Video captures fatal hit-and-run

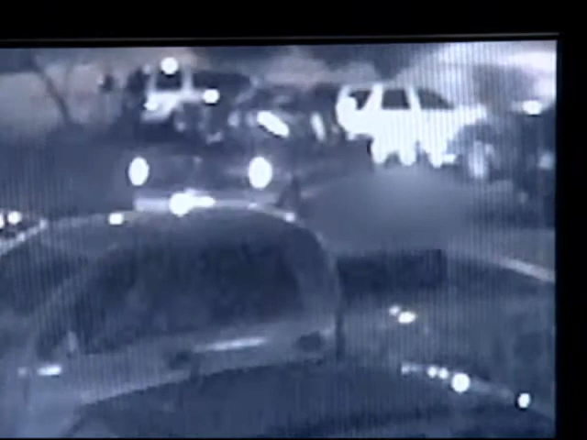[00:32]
He tries to back out of the space. Well, he's dragging the woman under his car. He drives off without ever helping the woman. The victim, identified as 47-year-old Vera Haskell of Albuquerque,